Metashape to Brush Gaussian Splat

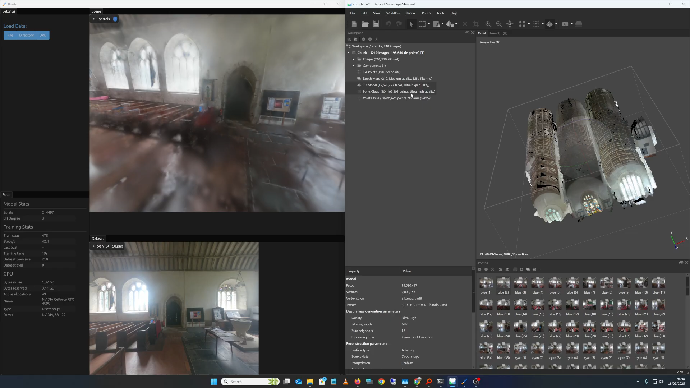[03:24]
generating the point clouds exporting the point clouds because this can import the point cloud but it it seemed to be that it has to be
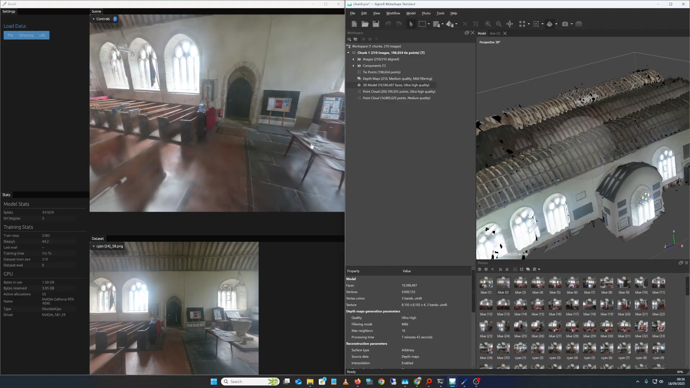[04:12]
in blender on the model um and export that as a p well i p l y file um and use that um so we don't have any holes and then even use this just distribute but you can see it's actually okay it's a bit early we're still but yeah this that the pinhole camera thing is a thing um albeit i couldn't get it to work using the resolve gyroflow under store thing it didn't seem to but just exporting it out of meta shape which is kind of
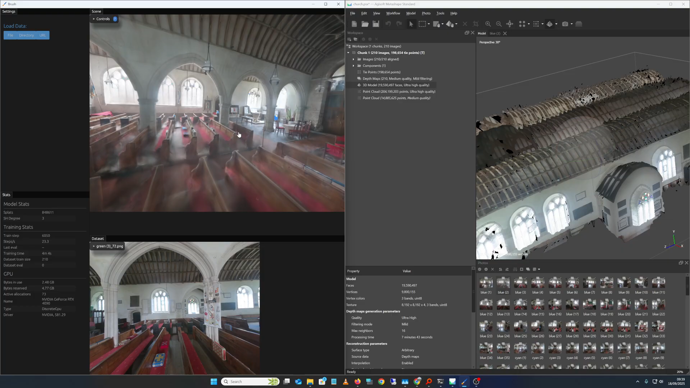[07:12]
got it all wrong um but my main thing was how how do you get um how do you get the meta shape camera solves an understorted image is into brush to do the um to do the splatting um and this is how um okay i'll stop video stop video he says